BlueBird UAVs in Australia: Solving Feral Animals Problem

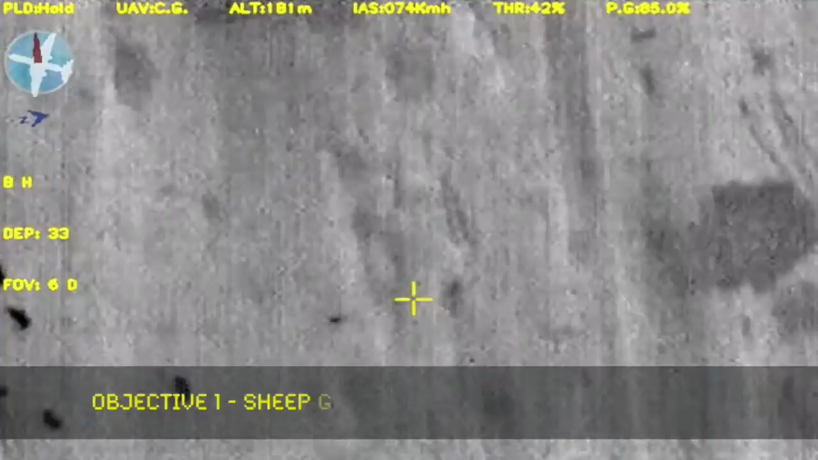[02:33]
OK, running, running. OK. Running and he makes the sheep run.
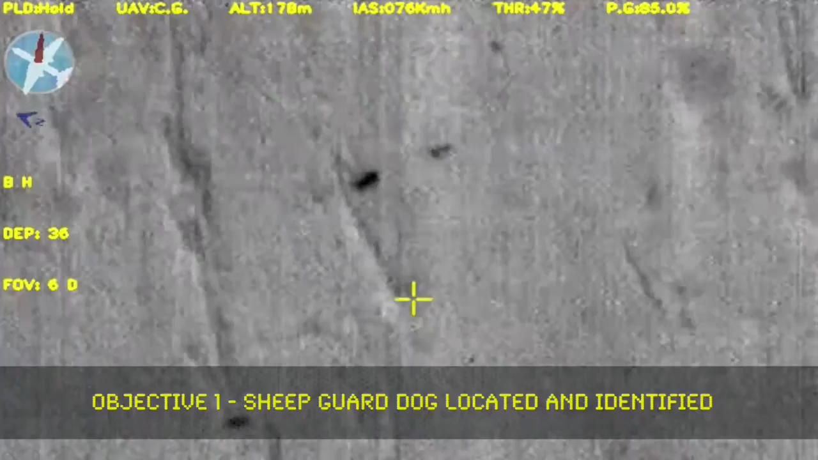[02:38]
Look, through the trees I can still see them. Yeah.
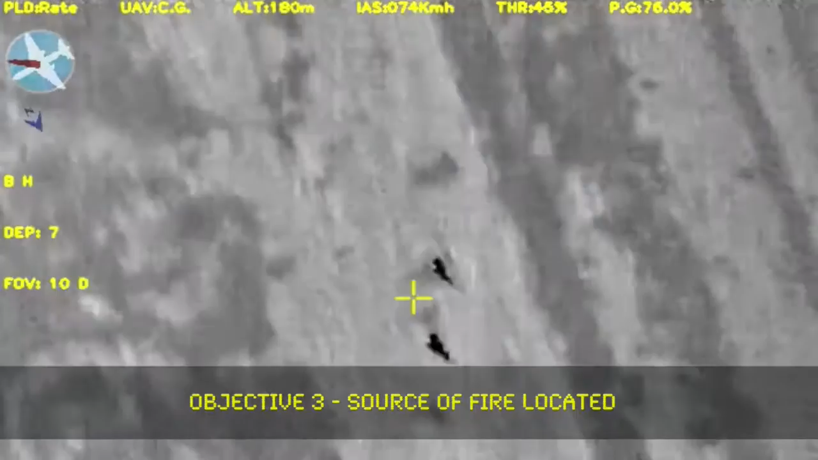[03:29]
This is something, for sure. Look, you see this?
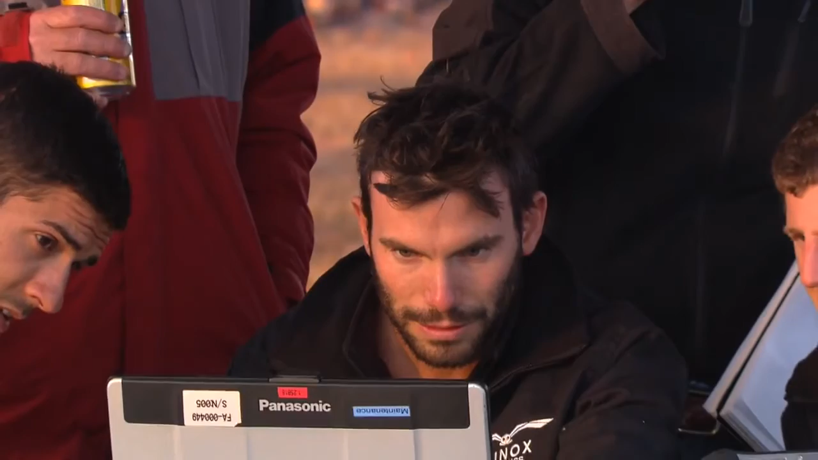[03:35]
I reckon we've got it. Oh, we've got something. We're not in his area. No, no, this is in the woods.
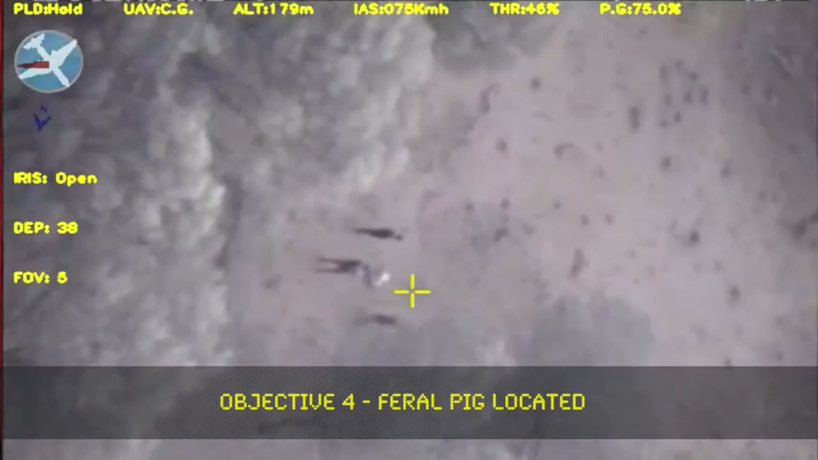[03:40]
And it's just standing there. They got pigs? Going back?
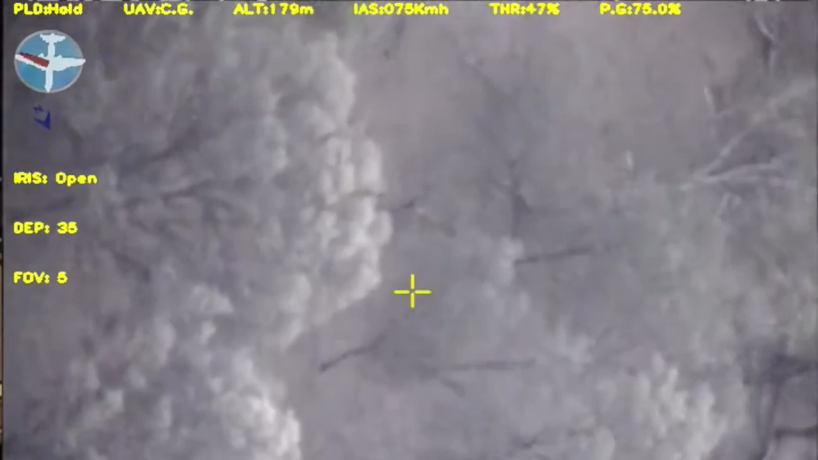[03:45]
There was a hot shape spotted by the drone.
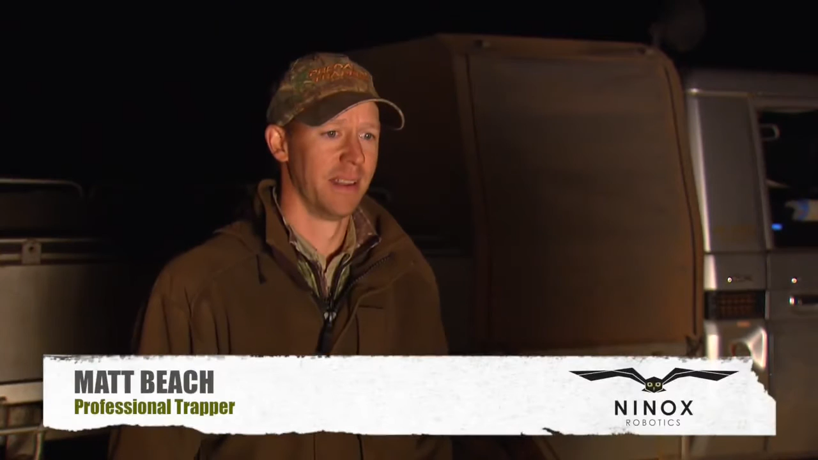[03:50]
Then, basically, there was a grid reference, which I punched into the GPS. Headed out to the location. Essentially, just followed that GPS into the point where it had been spotted.
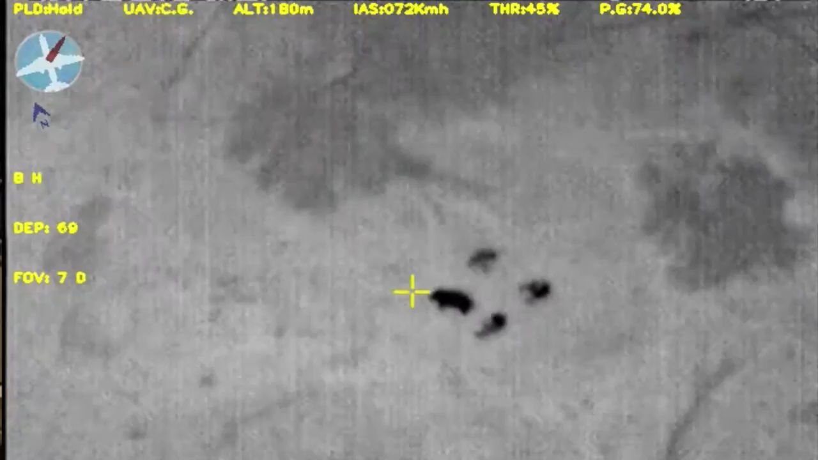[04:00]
Once we got in a bit closer, spotted there was pigs hiding under a tree.
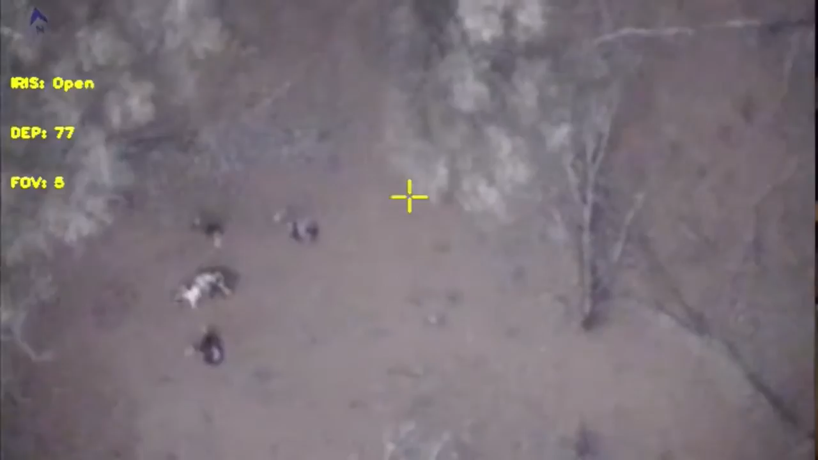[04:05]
And then it was just a matter of sneaking in, and then the rifle come into action.